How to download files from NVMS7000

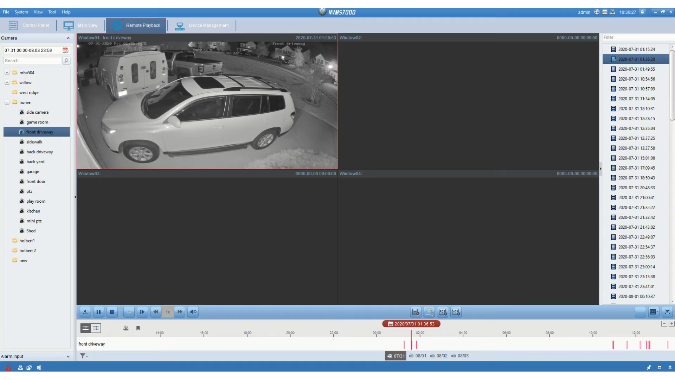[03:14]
So again, just to recap what you're going to do, let me go ahead and stop this. We'll do it one more time. So I'm going to say, I want to see my sidewalk.